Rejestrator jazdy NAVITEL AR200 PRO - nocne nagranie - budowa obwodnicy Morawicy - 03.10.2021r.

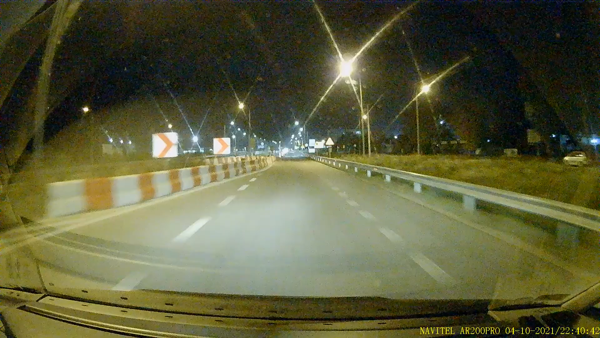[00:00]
No i teraz mamy jazdę nocną, także tu jest trochę lampeczek, będziemy widzieć takie mniej więcej miejskie klimaty, też jest trochę takich ciemniejszych miejsc, tak mi się wydaje, bo w nocy nie jechałem jeszcze tą trasą. Także zobaczymy, sprawdzicie, ja to wrócę jako surowy materiał.
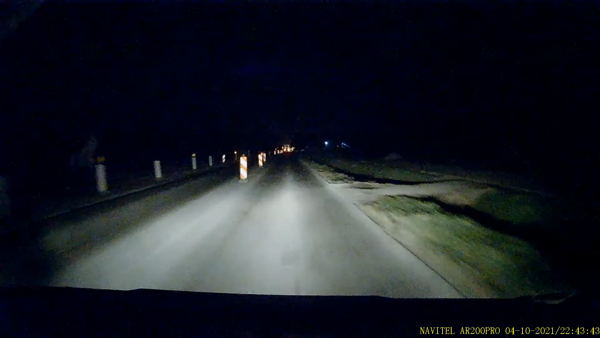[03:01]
O, zeskoczyłem. Tu już nam się trasa kończy. No i niestety tu już będzie, będą się korki tu robić. W tym miejscu na pewno, bo tu będzie zwężka z dwóch pasów na jeden. Także może jeszcze spróbuję tam podjechać bliżej. I zobaczymy, czy uda nam się zczytać numery rejestracyjne do tego samochodu. O, i tu już teren zabudowany, więc muszę.